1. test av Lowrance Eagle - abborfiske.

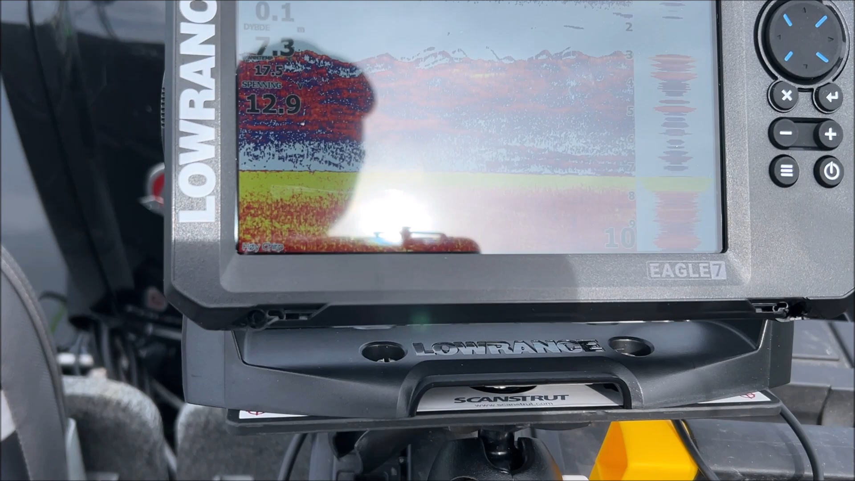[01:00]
En Lawrence Eagle 7 triple shot.
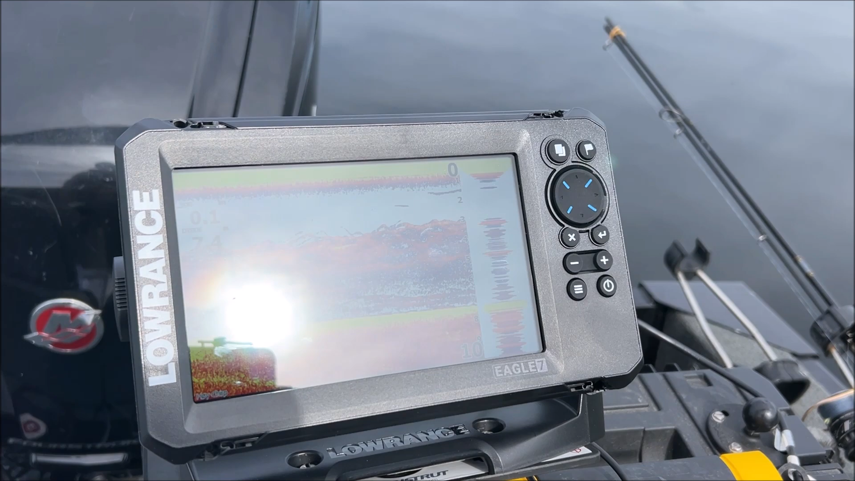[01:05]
Jeg har da montert triple shot-giveren bak bakterspeilet på båten, og så er vi ute og tester litt.
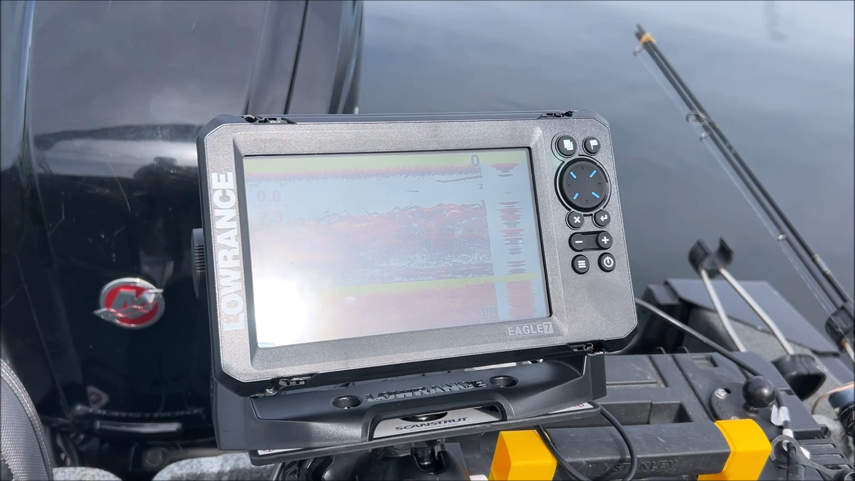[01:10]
Akkurat nå så ligger vi på et sted hvor det er veldig, veldig mye byttefisk. Det er 7,3 meter dypt ifølge ekkoloddet her.
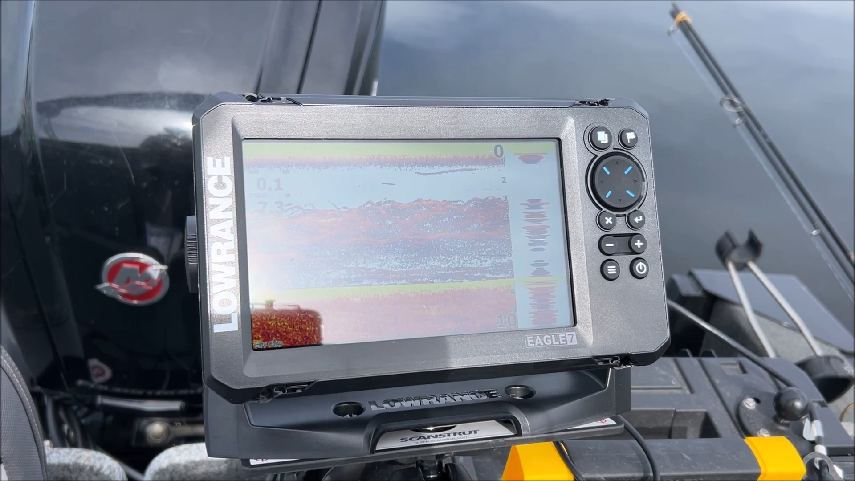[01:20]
Og Masse byttefisk, som du for så vidt ser ganske godt på skjermen.
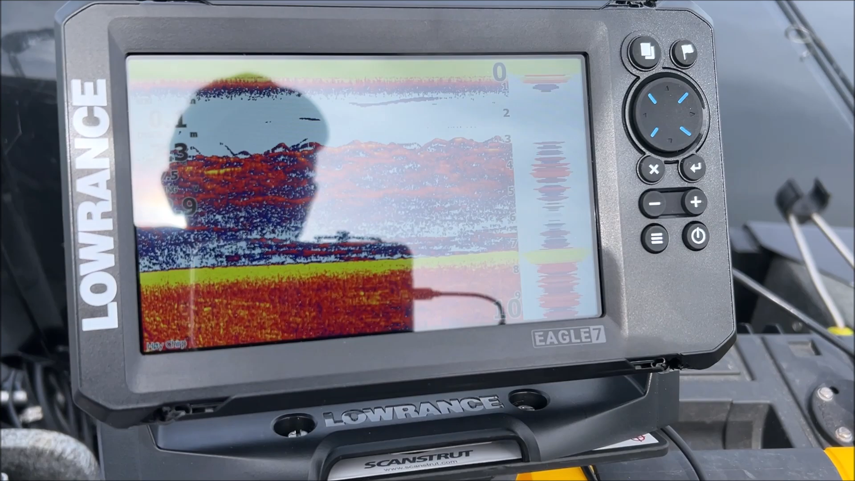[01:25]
Det er rett og slett litt grøt ute, på grunn av byttefisken.
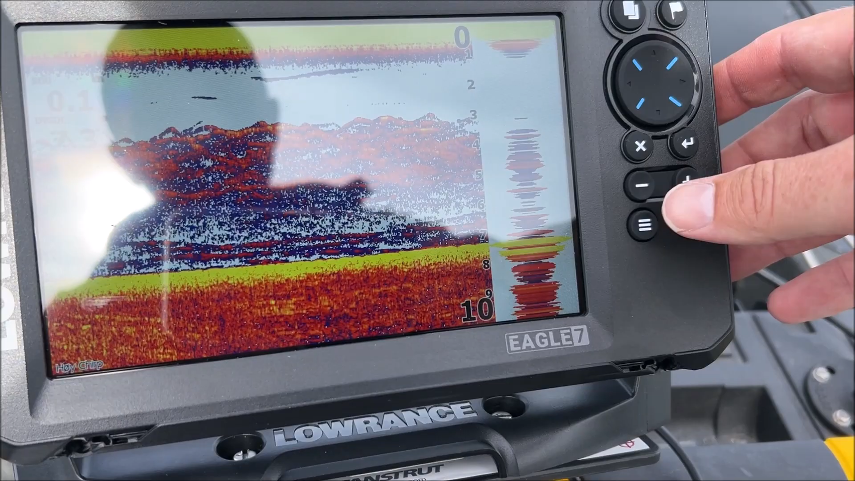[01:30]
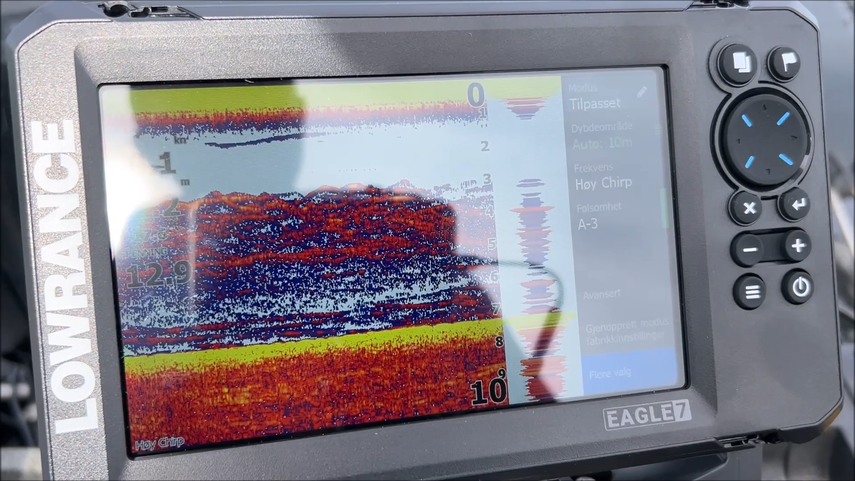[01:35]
Og da til tross for at jeg nå har skrudd ned følsomheten til -3, og så har jeg gjort en annen liten innstilling her også. Jeg har slått på A-scope. Og så har jeg slått av støydemping, jeg har slått av overflatefilter.
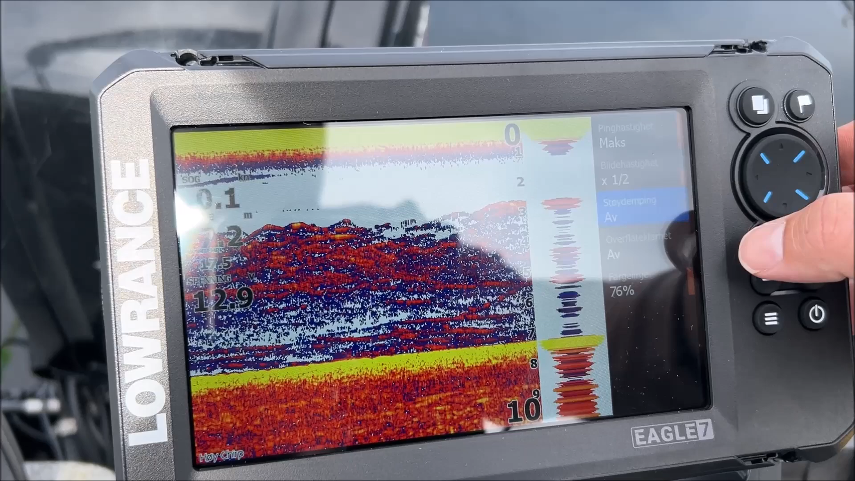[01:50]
Og så har jeg satt ned bildehastigheten et hakk. Lawrence er jo veldig amerikansk orientert. Bildehastigheten, scrollhastighet, kall det hva du vil, sier altså noe om hvor fort bildet her sånn ruller over skjermen. En amerikansk bassboat med 200-300 hester på rumpa, den på tomgang så rusler den og går i både 4 og 5 knop. Og derfor er default scroll på disse her, den er ganske høy.
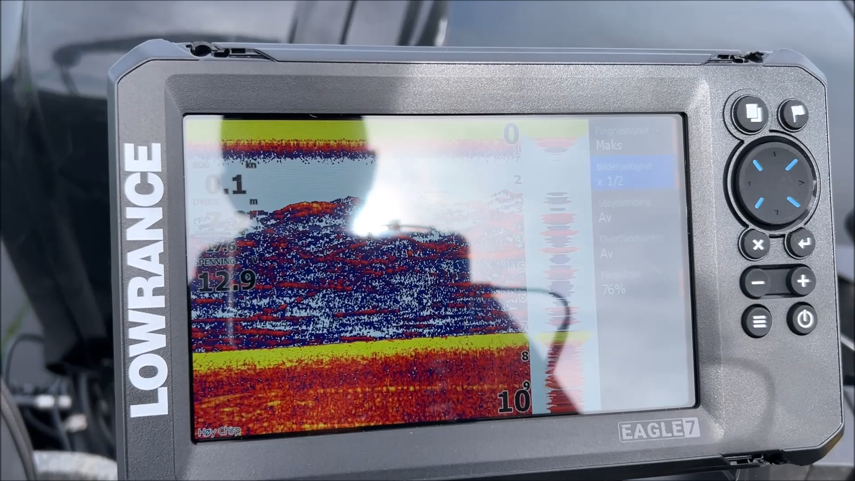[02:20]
Med våre mer nordiske båter så har vi jo veldig fort en
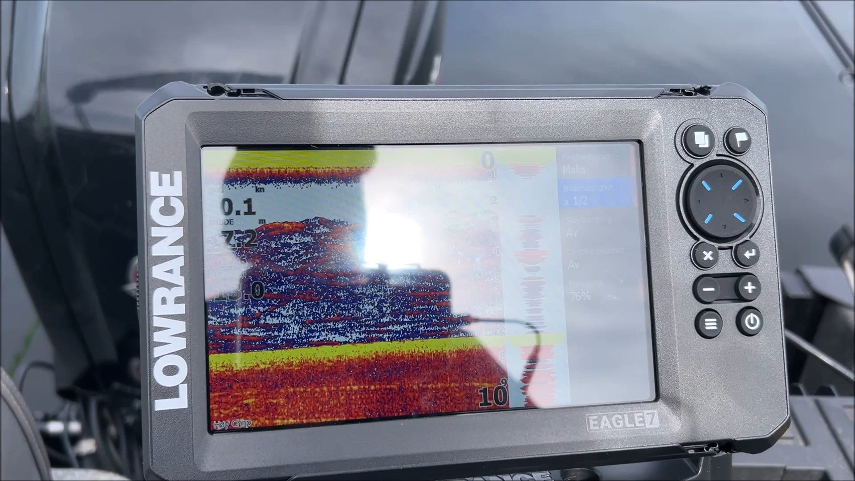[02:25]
tomgangshastighet på kanskje 2,5 knop.
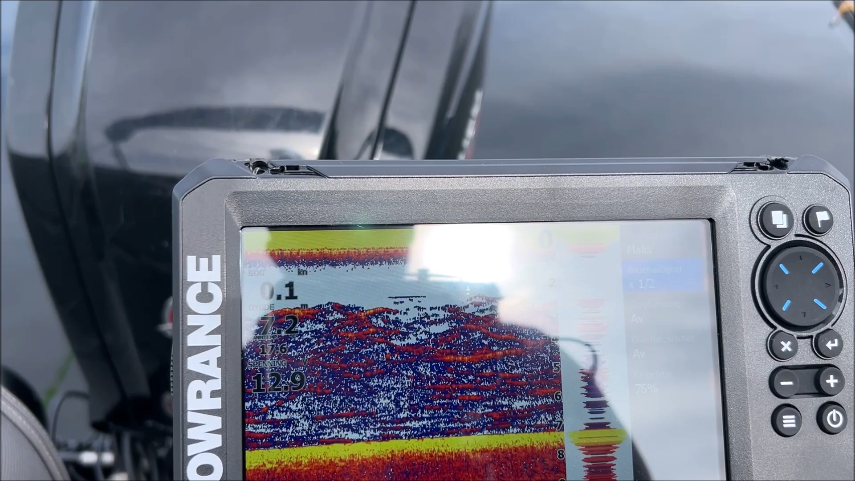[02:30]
Da bør man slå ned bildehastigheten et hakk, så ikke dette ruller så fort over skjermen. Kjører du med for høy bildehastighet, så er det veldig fort å bli lurt til å tro at det er mye mer fisk under båten enn det egentlig er. Men for all del, her vi er nå, er det masse fisk under båten.
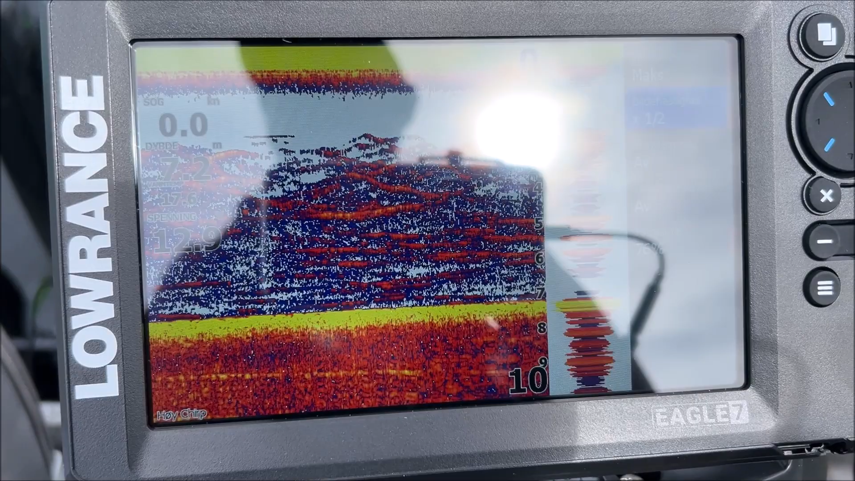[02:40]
Jeg vet ikke om vi klarer å fange det på film, men det vi ser...
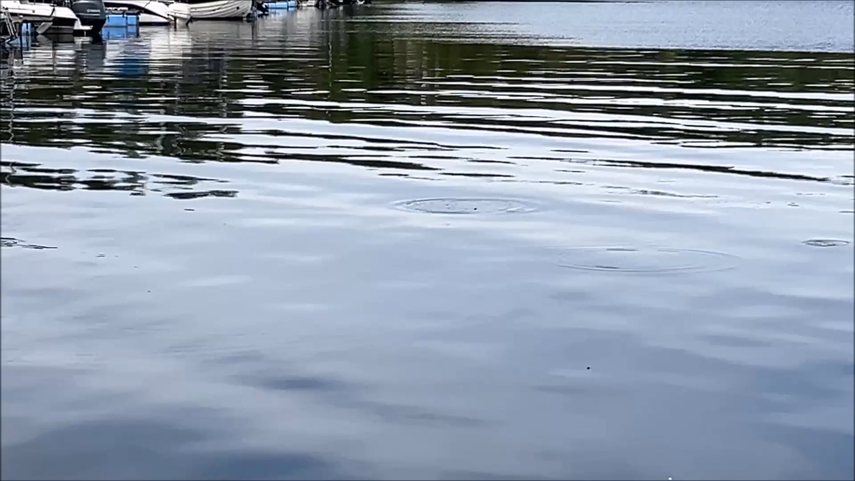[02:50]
Også det i overflata rundt båten her. Det er masse byttefisk i overflaten her.
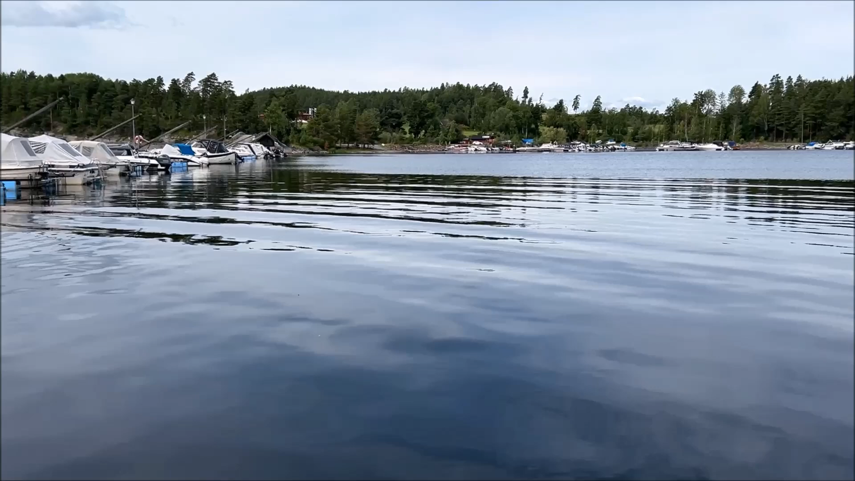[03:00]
Da kan vi hoppe tilbake til den her.
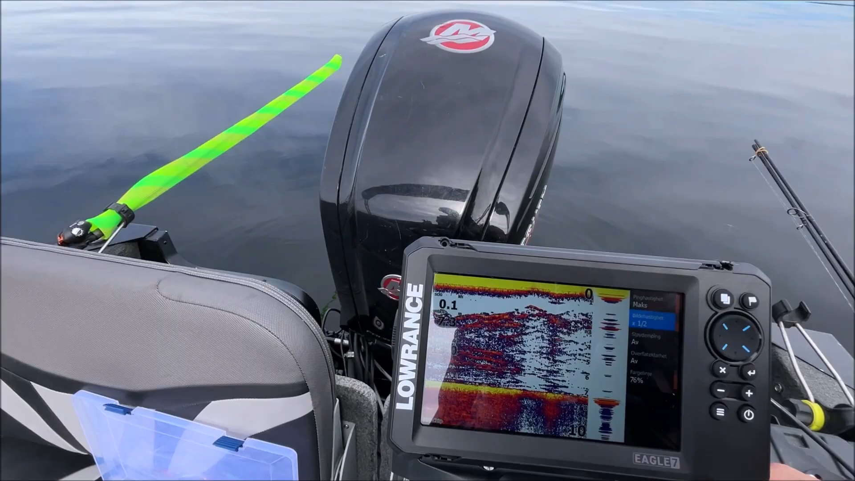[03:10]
Jeg tror kanskje jeg skal snu litt på den så vi ikke har gjenskinn i skjermen. Den er der.
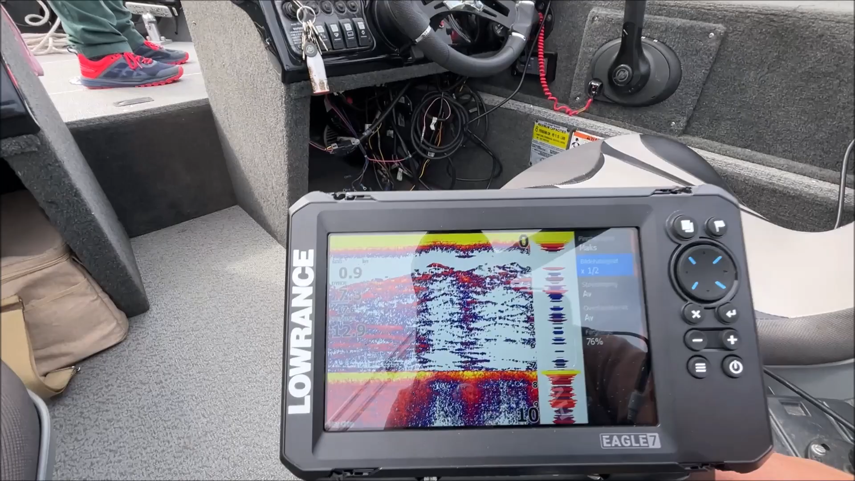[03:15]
Det er lettere å se. En av de virkelig store forskjellene mellom Eagle og forgjengeren Hook Reveal er jo nettopp selve skjermen, IPS-skjermen. Det er vanskelig å sammenligne denne IPS-skjermen med andre IPS-skjermer på en fair måte, fordi at andre modeller med IPS-skjermer, sånn som den HDS'en som står der,
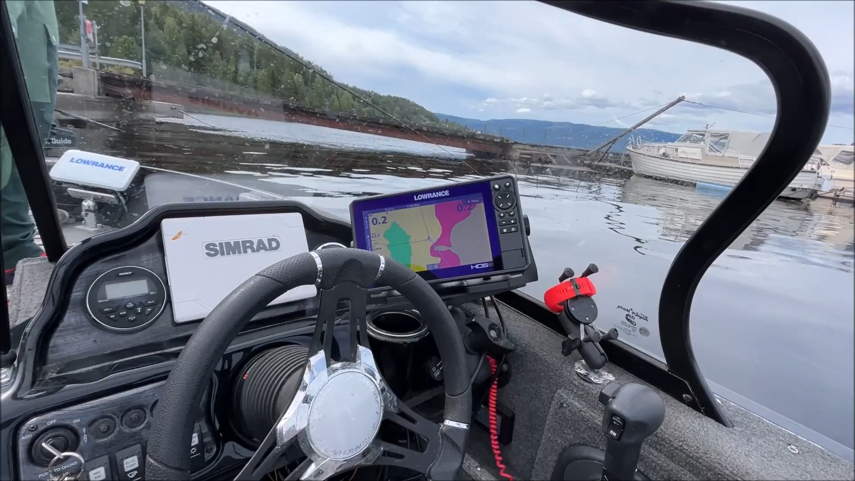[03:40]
de er jo i en helt annen prisklasse. Men det er ikke noe tvil om at denne skjermen er bedre enn de TFT-skjermene som vi har sett på tidligere innstegsmodeller, for eksempel Hook Reveal og Hook 2 og alle de før der igjen også. Den er mer lyssterk. Det er lettere for meg, ikke nødvendigvis via kamera, men med blotte øyne, å se hva som skjer på skjermen.
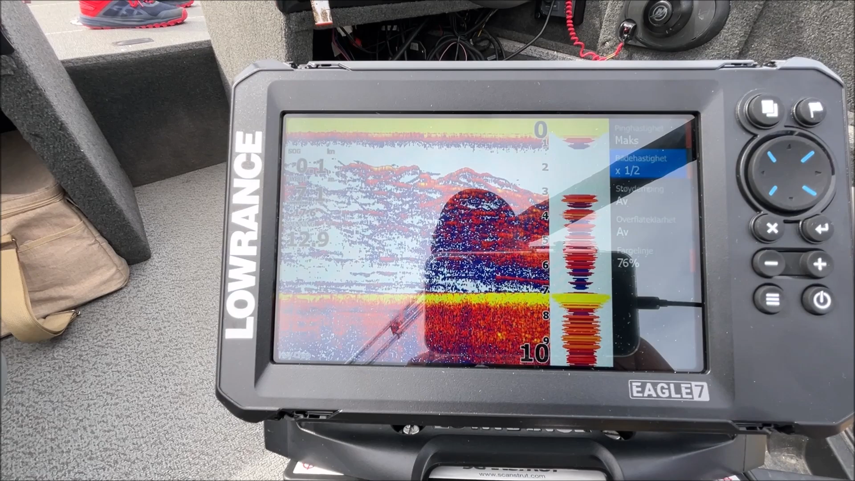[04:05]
Jeg har også testet med polaroidbriller, jeg ser skjermen helt strålende. Og si, det som er hvitt i bildet, det blir veldig hvitt.
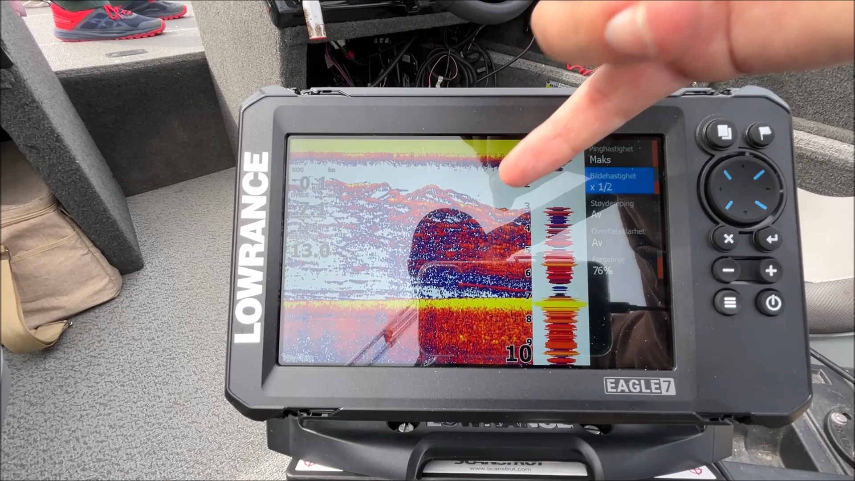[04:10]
Det er ikke sånn egggult, så fargegjengivelsen generelt er også bedre med IPS-skjermen.
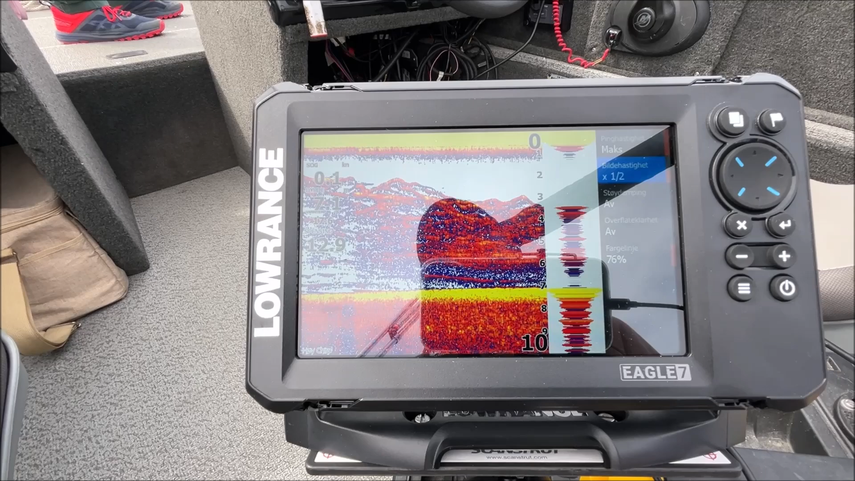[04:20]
Den er ikke helt på høyde med IPS-skjermen du finner i en HDS Pro, Live og Carbon, men det er ikke langt unna.